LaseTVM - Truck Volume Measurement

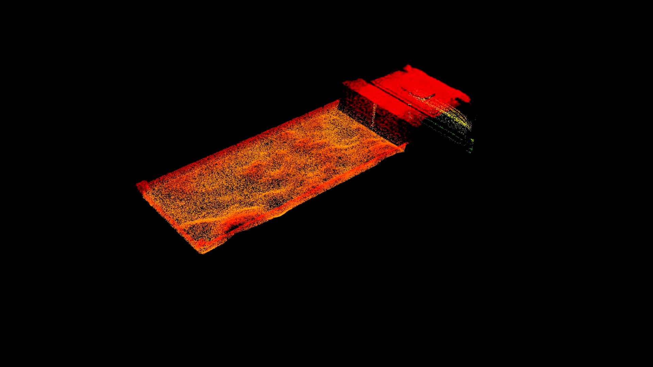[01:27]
With the combination of both sensor data, a 3D profile of the loading area is generated and the volume is calculated from this.